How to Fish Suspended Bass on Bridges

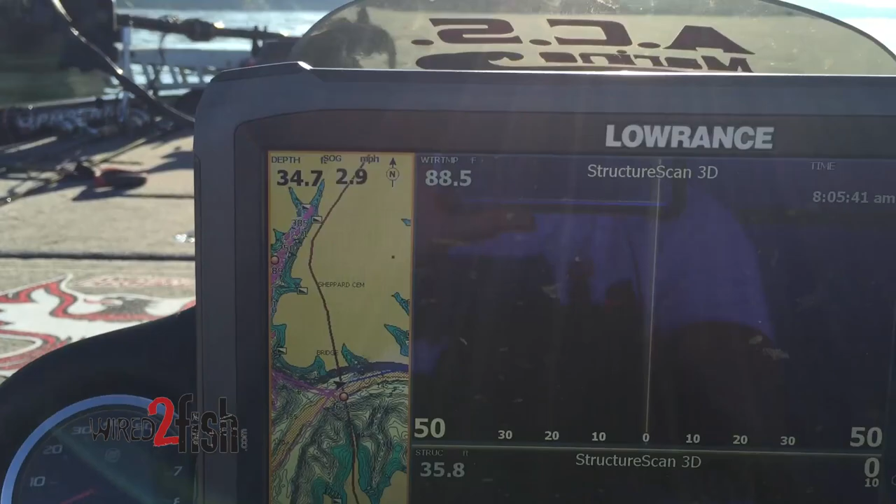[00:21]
On screen: speed 2.9 mph
I'm just camming around these bridge pylons
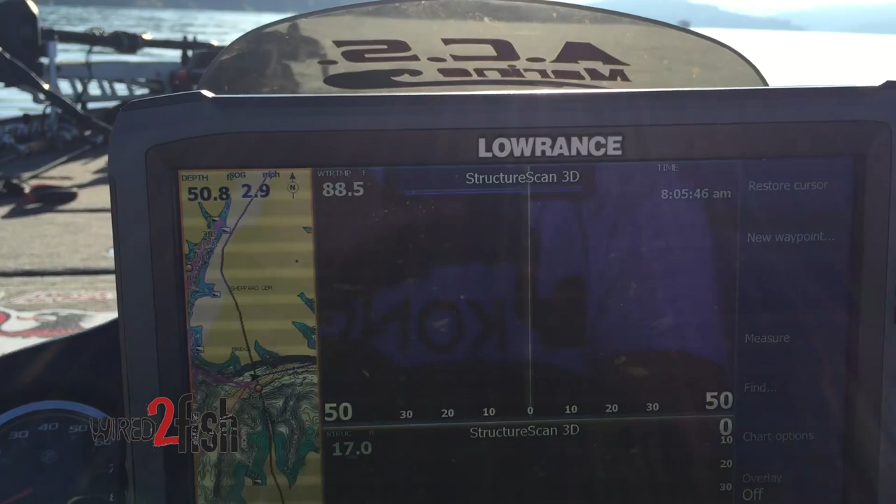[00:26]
I see a bunch of fish there all along the side of it,
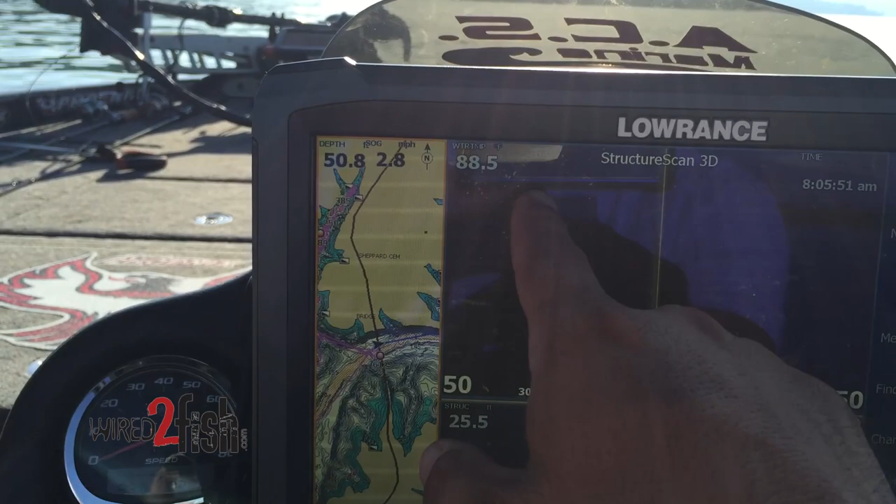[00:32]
On screen: speed 2.8 mph
see all those fish that spinned it down, some of those fish were down 30-40 foot all down the side of it
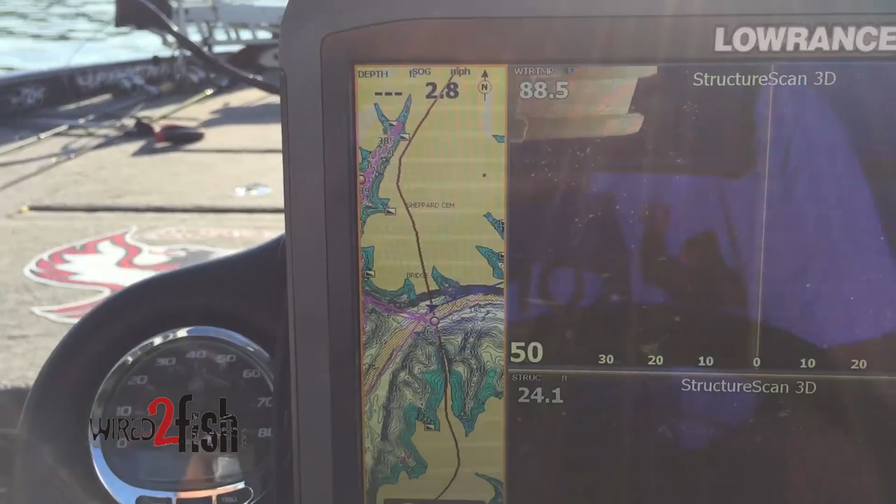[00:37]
On screen: speed 2.8 mph
We've got groups of them up high in like 10 foot of water
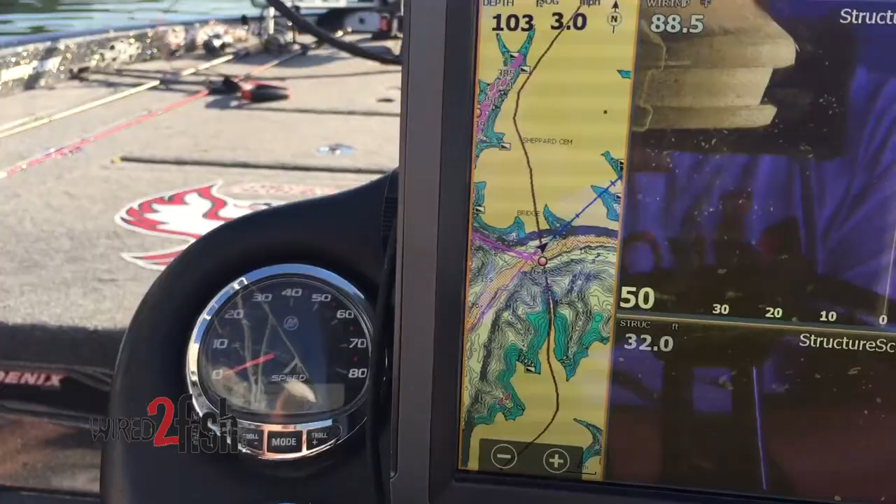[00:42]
a little around here
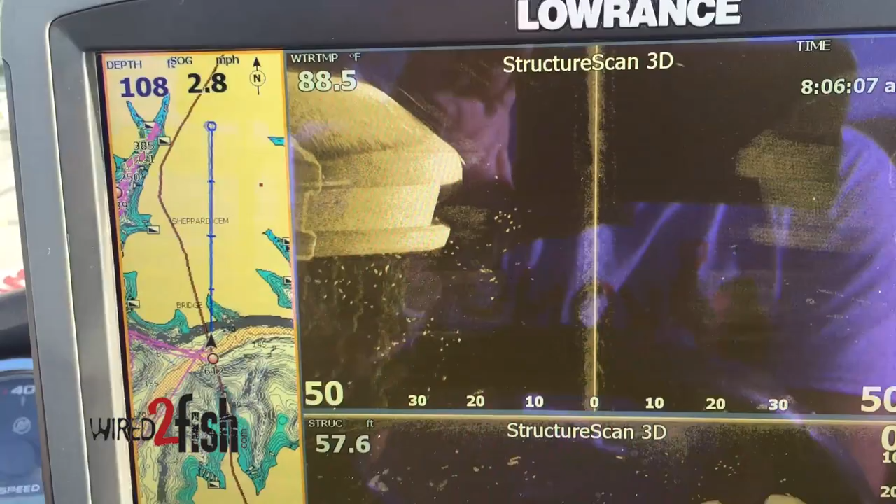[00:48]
On screen: depth 108 ft, water 88.5°F
See what we can see on the other side, but there was a big old wad of them down that first side They're holding in that shade line of the bridge
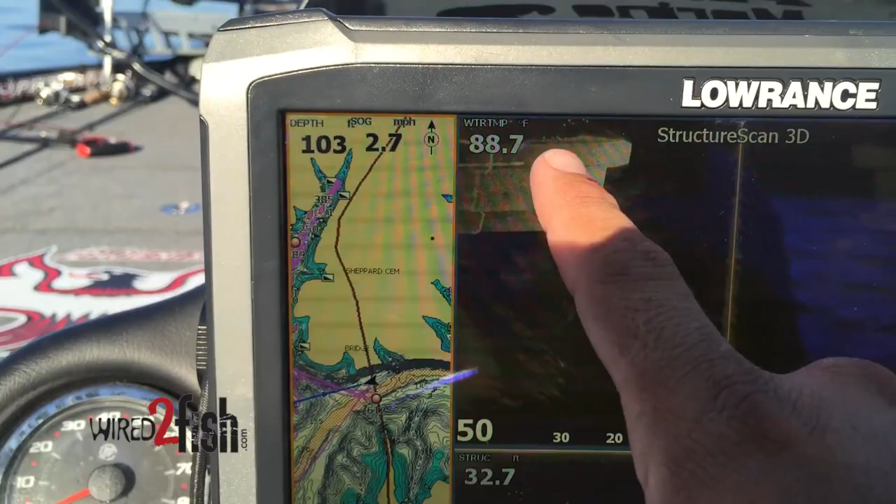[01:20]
On screen: water 88.7°F, speed 2.7 mph
Yup, that's where they are, they're on that front side See, they're in that shade line, we just went into the shade right here See all those fish out from that bridge
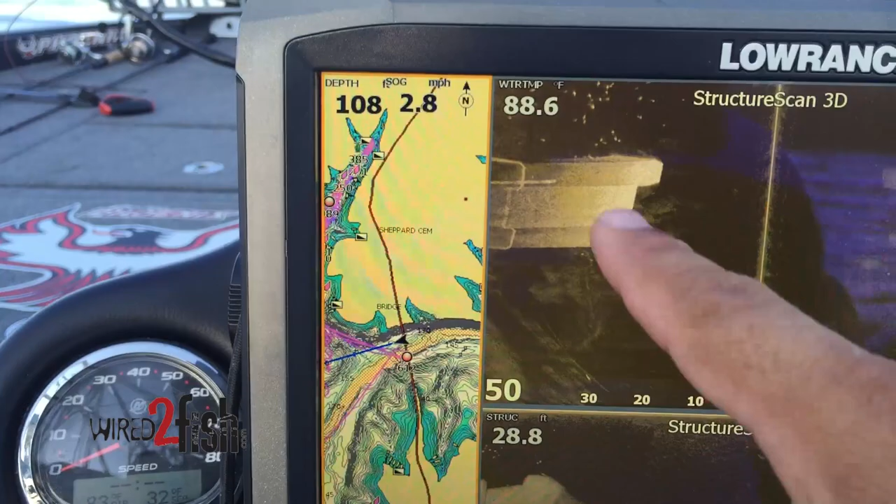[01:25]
On screen: water 88.6°F, speed 2.8 mph
All down through there See if we can catch one
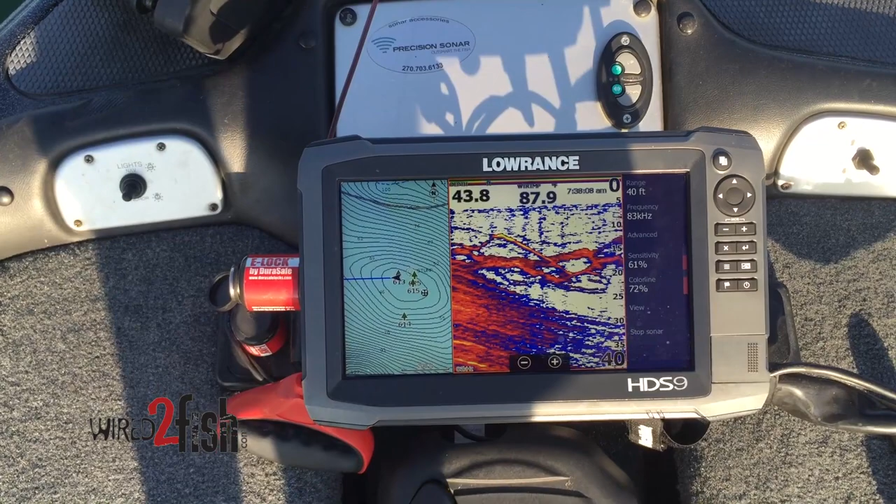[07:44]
Trying to get him to move back down with us Yeah, he's not reacting to my drop shot at all Going up past him Going back by him He's just sitting there Oh, something looks like he moved in the screen now with it
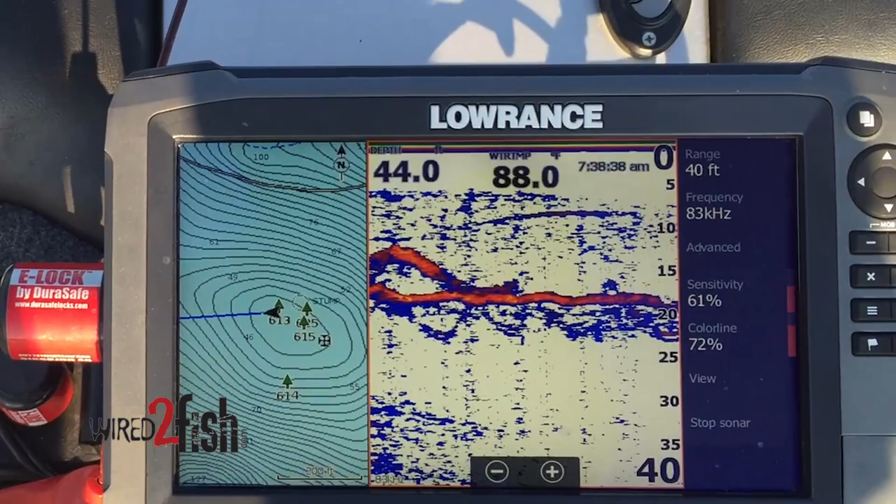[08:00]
Shake it a little bit